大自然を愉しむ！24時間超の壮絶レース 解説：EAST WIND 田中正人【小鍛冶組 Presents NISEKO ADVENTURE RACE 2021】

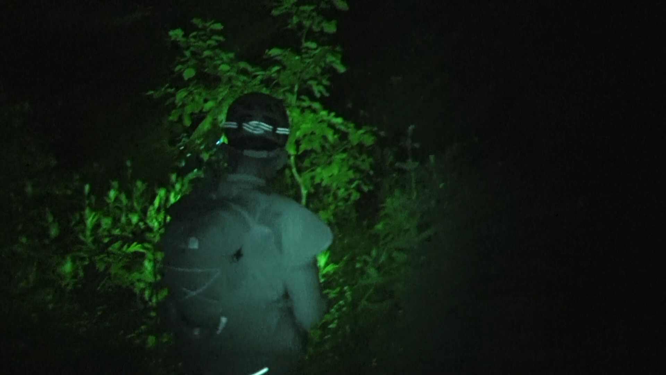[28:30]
道あるというか、ハムライセンが出てる感じ。
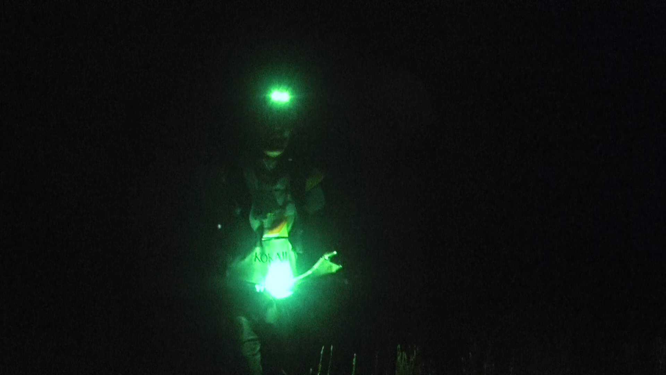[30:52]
ー。こかじレジェンドも、順調にコントロール1を発見。